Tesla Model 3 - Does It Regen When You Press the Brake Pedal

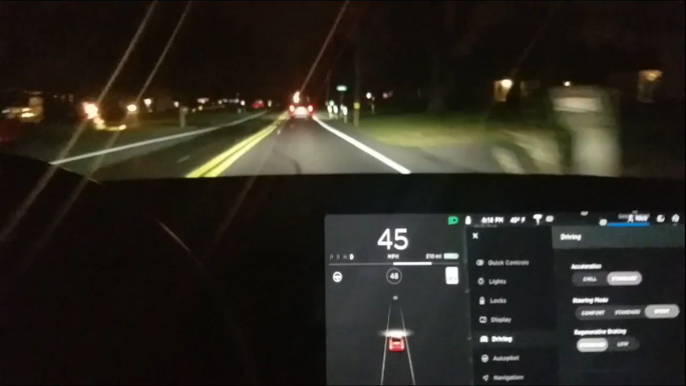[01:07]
So I have standard regen on and if I speed up and let go of the power pedal,
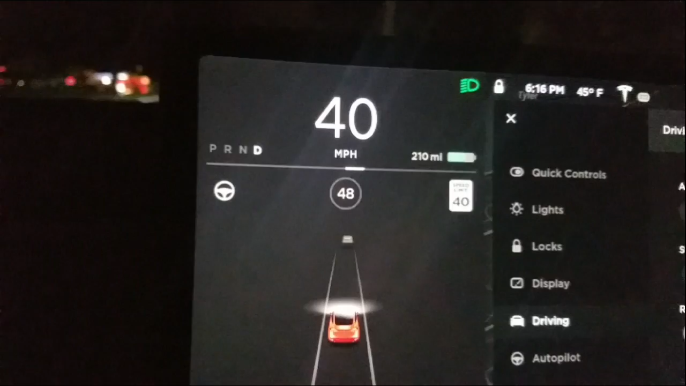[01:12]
you can see I get a massive amount of regen. If I turn it on to low, speed up and let go,
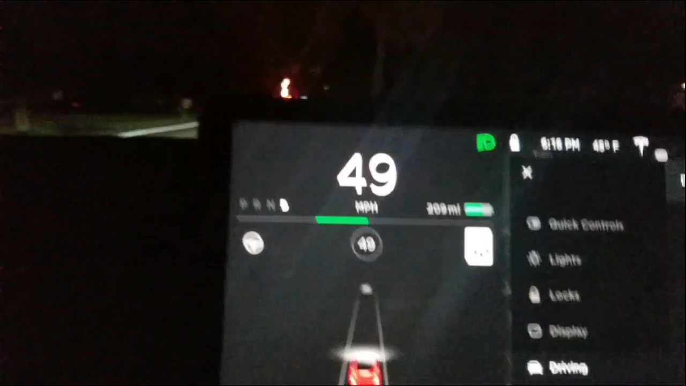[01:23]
you only get about a little over an inch to the left when you let go of the power pedal.
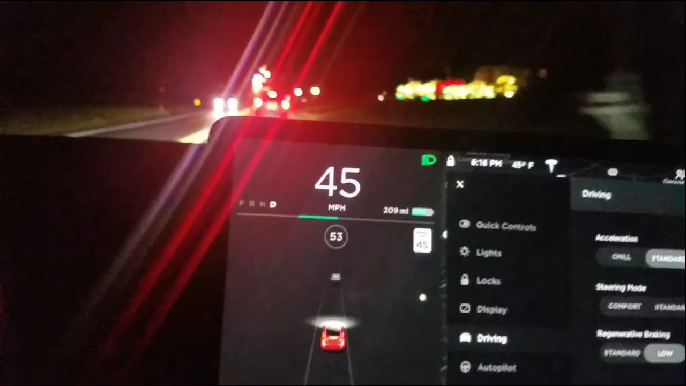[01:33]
And when I do it again and then press the brake, you don't get more regen. So that sort of shows that the brake pedal does not,
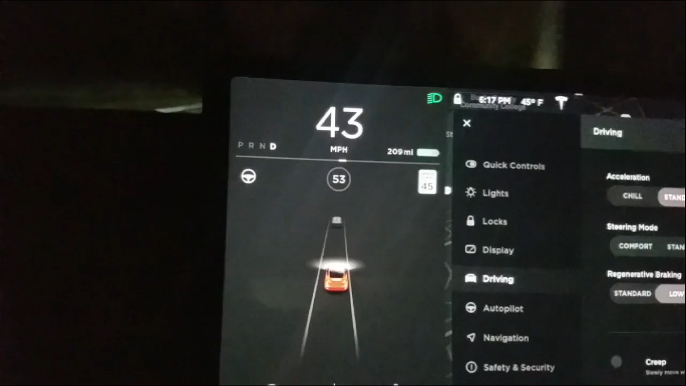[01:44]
confirms the brake pedal does not give you additional regen in low mode. But in low mode under autopilot,
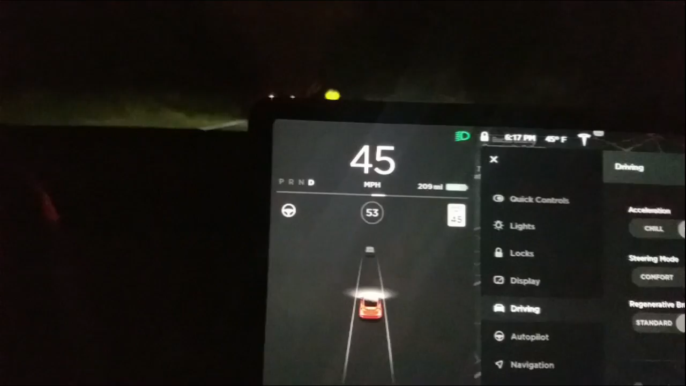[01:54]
we did see more regen than I can get manually here just by letting go of the power pedal. So I just turned on low regen braking and I'm curious whether autopilot or nav on autopilot
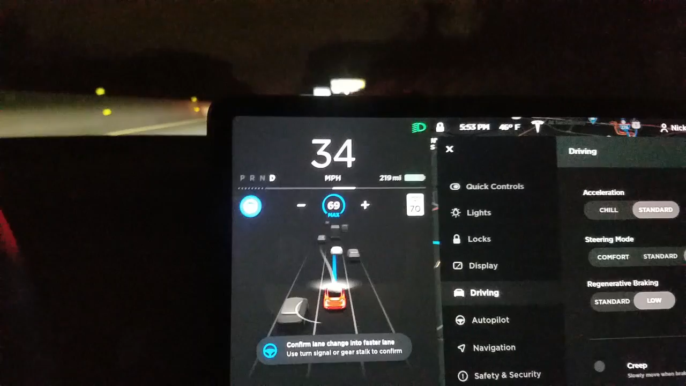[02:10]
regens in full when it needs to in a hard braking situation.
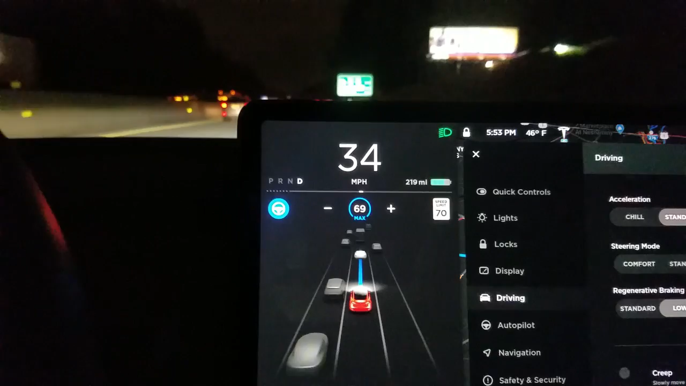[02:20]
Because when you're manually driving in low regen, the green line there, which shows the regen, does not go more than about an inch to the left.
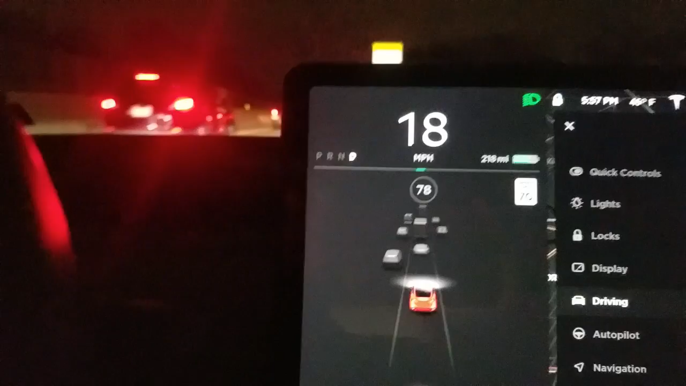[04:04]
you don't get any more regen than that inch to the left.